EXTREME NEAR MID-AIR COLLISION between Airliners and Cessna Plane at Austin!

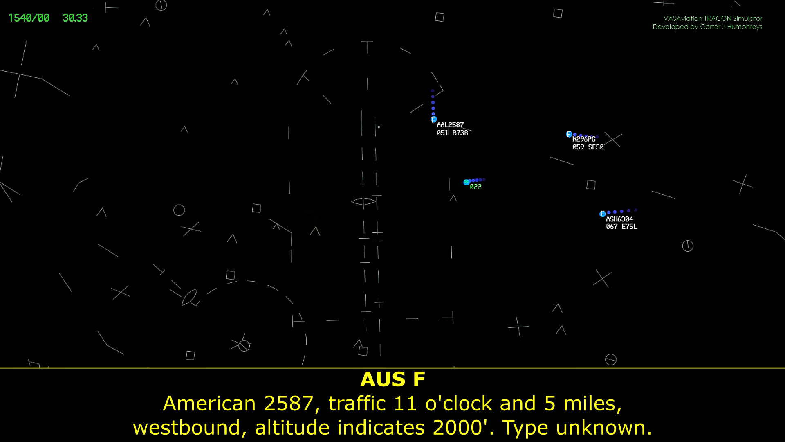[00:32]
American 2587, traffic 11 o'clock, and 5 miles westbound, Elson Cates, 2000, type unknown.
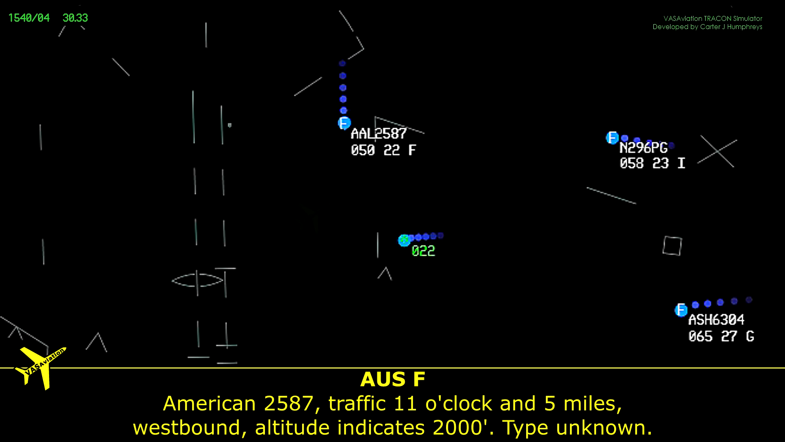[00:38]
Airshow traffic, American 2587.
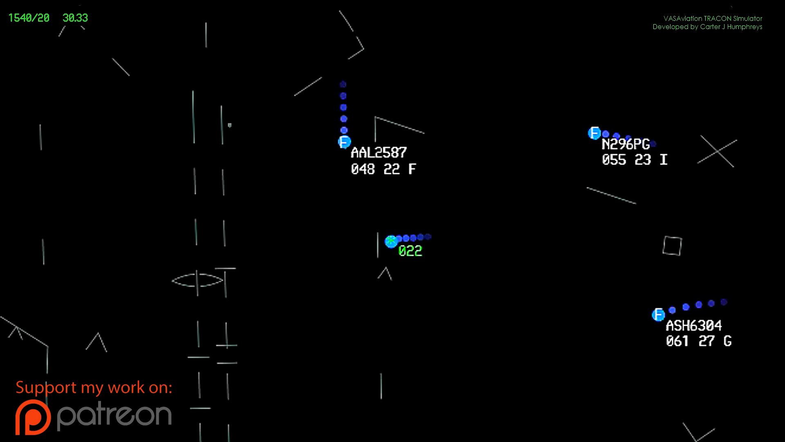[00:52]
Airshow 6304, heading out 2,300, descend,
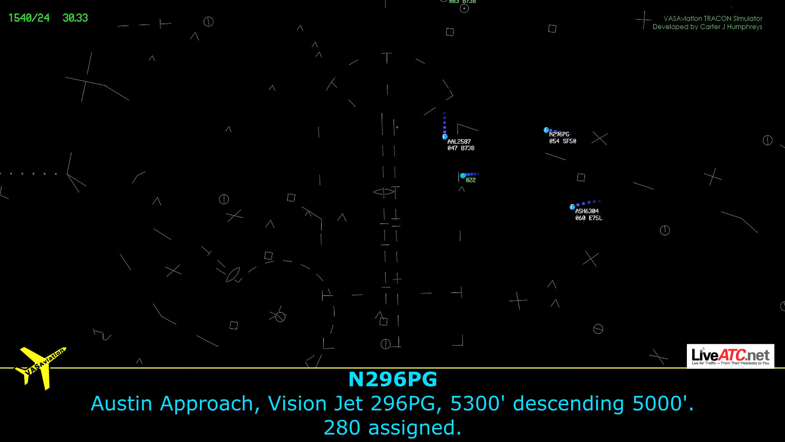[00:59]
5,000, 280, sign. Airshow 6304, Austin approach, flight heading out 230, descend, maintain 2,000.
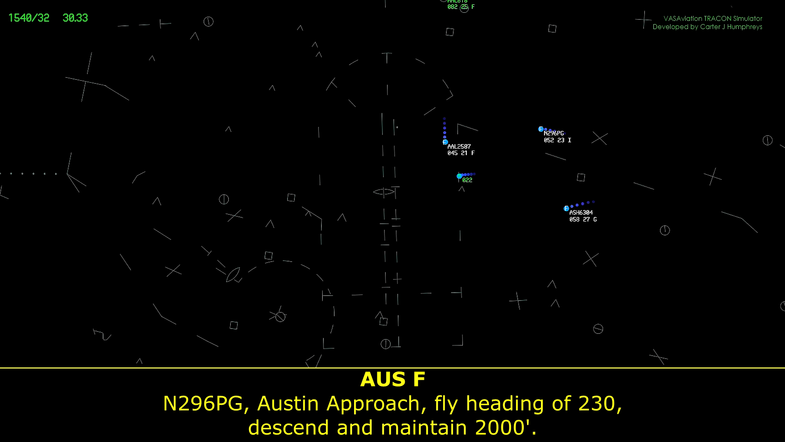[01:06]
2,300, 2,300, 6,500.
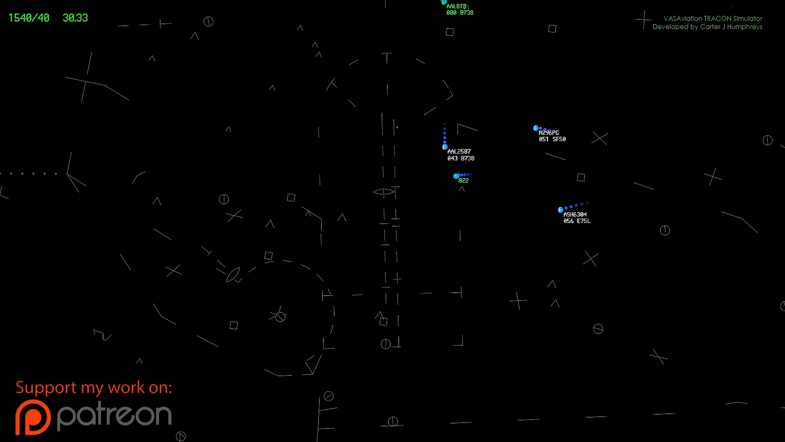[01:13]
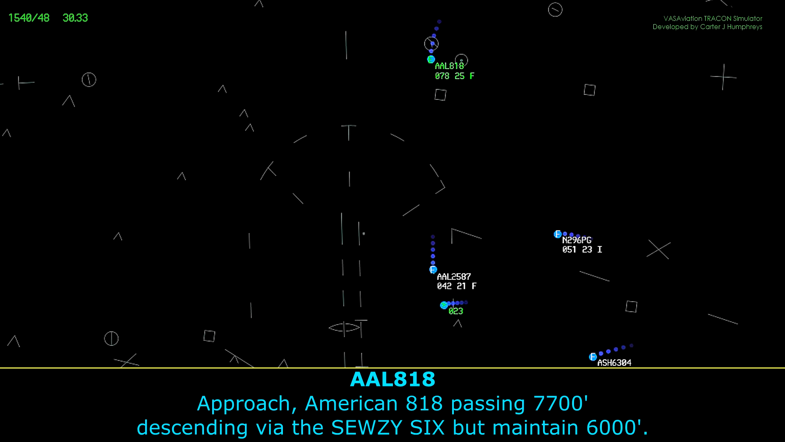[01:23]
Approach, American 818, passing 7,700, descend, Avia, the Susie 6, maintain 6,000.
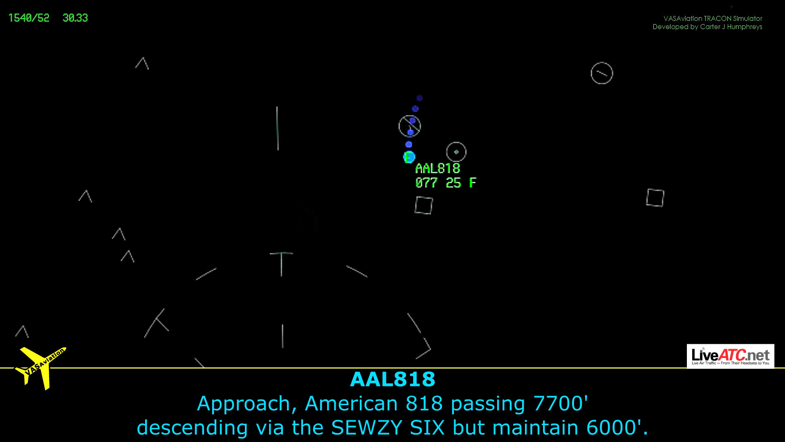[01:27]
American 818, incident approach, expect vectors to final runway, 3,600, enable Zulu at this time.
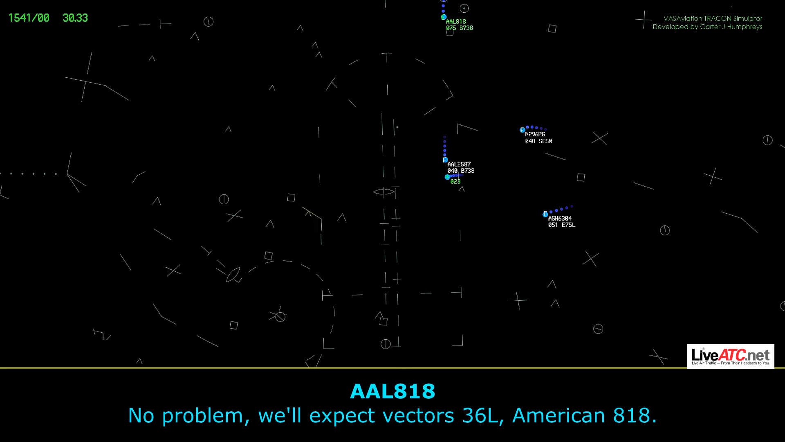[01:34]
Not a problem, expect vectors, 3,600, American 818.
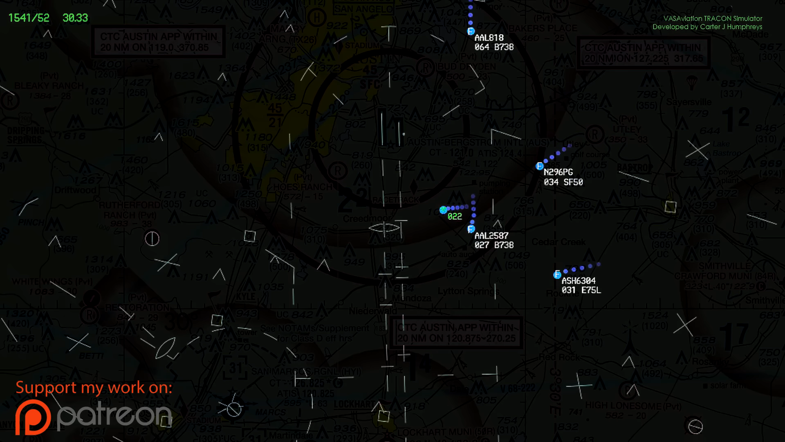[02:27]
American 2587, reduce speed to 170, so you can, uh, for that traffic to get through your final, so I don't have to aim at them. A 170, American 2587.
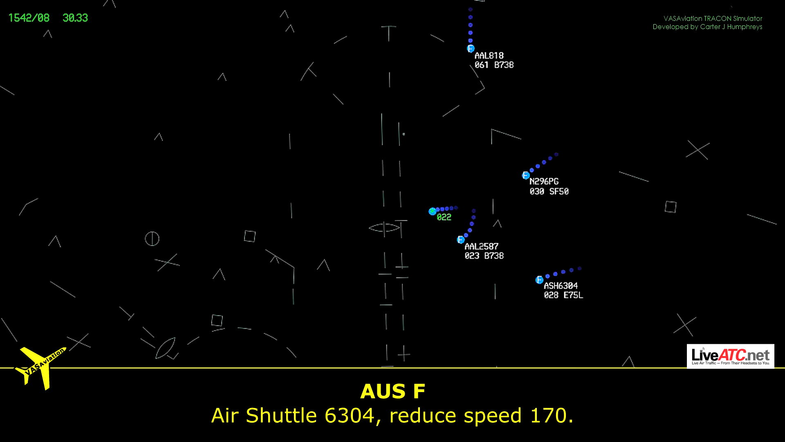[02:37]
Airshow 6304, reduce speed to 170. 570, on speed, airshow 6304. North 738, pop a golf, flight, heading at 260. North 660, 6, pop a golf, flight, 260. 260, 6, pop a golf.
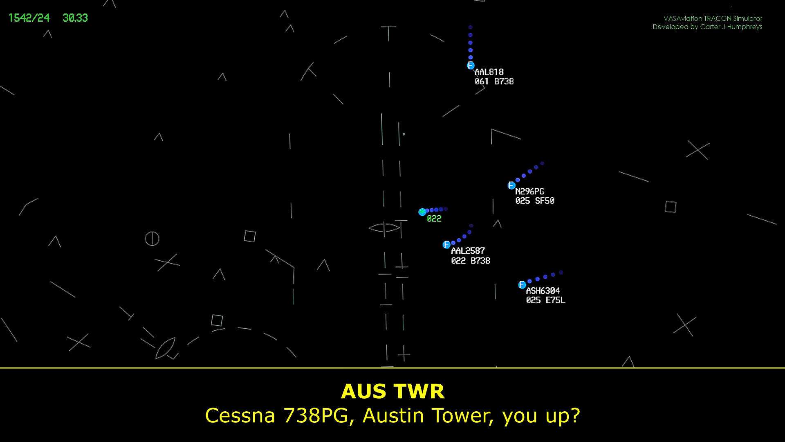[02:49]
Cessna 738, pop a golf, Austin, tower, you on? American 2587, you still have that, uh, high wings, uh, that's crossing over your final now. Negative, American 2587. You said negative? Correct, negative, we lost the one, we just under the fog. American 2587, roger, turn right, heading at 2,600. Correction, turn right, heading 330, join the final, runway 36L. Right, heading 330, to join the final, American 2587. Airshow 6304, turn right, heading at 270.
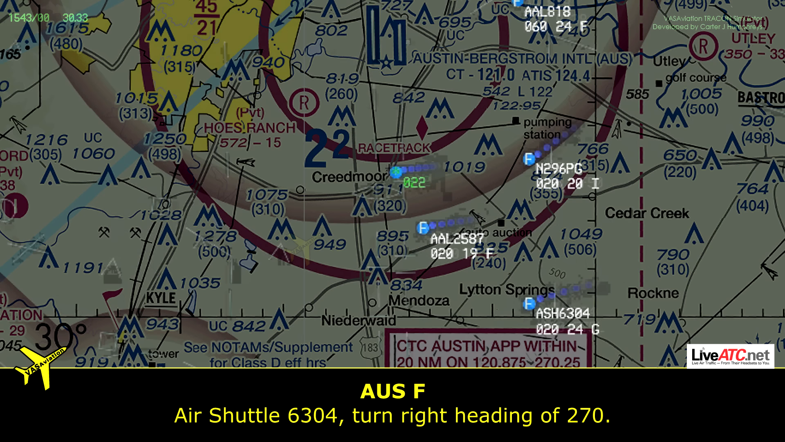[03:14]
270, airshow 6304. American 2587, as you make the turn, airport's 1 o'clock, 7 miles.
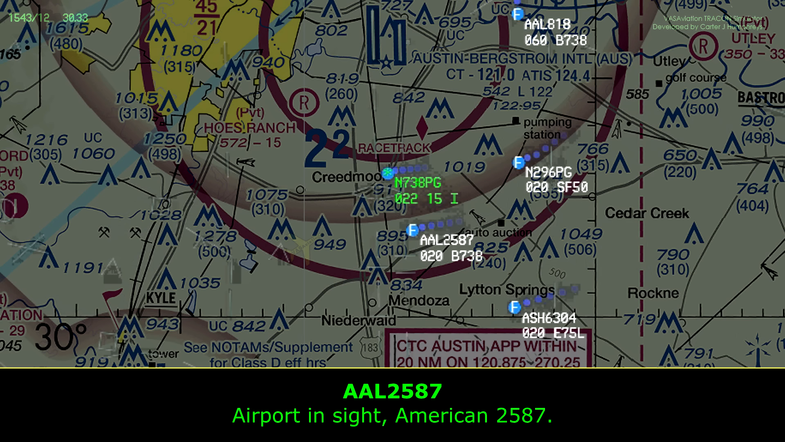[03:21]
Airport inside, American 2587. American 2587, that traffic's through your final now, you're clear visual approach, runway 36L.
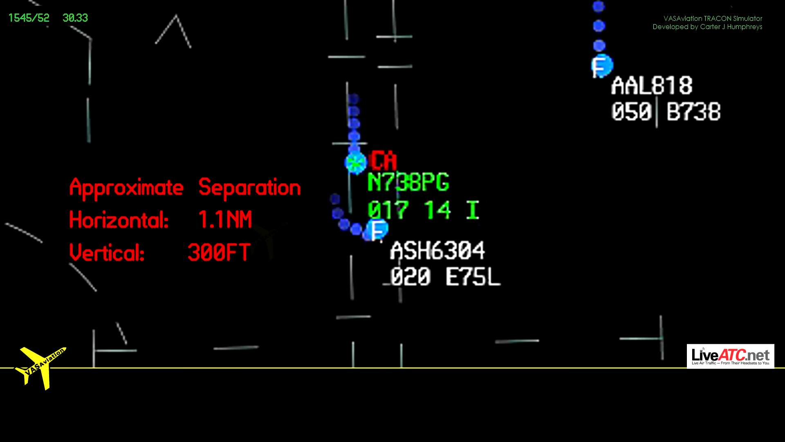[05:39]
330, I think our traffic is like right, oh, I see him in sight, Airshow 6304. Yeah, he's off your left, just join the final for my 36 left, let me know when you're in the field. All right, join the final for the 36 left, and we have to build inside for Airshow 6304. Airshow 6304, clear visual approach, runway 36 left, contact tower on 121.0, good day. 111.0, clear for the visual, 36 left, Airshow 6304.